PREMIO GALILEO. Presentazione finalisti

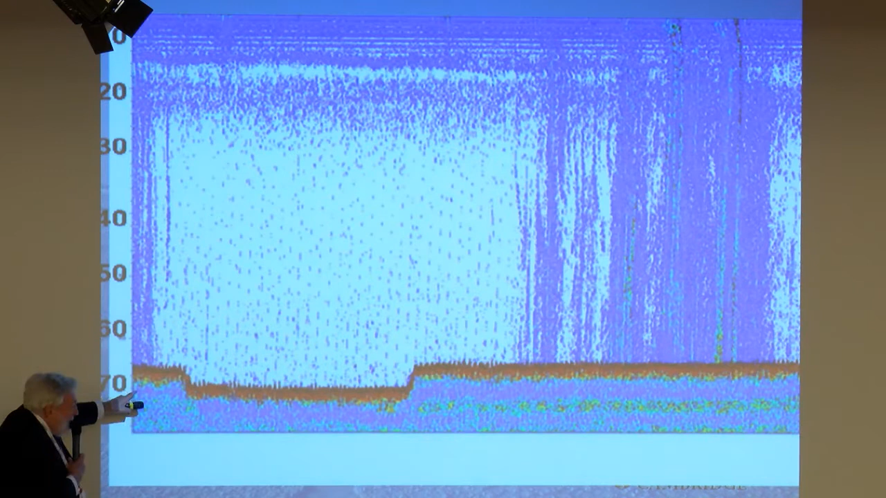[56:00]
and that's melting because the water is getting warmer and as it melts the methane escapes in the form of these plumes and bubbles and that methane is a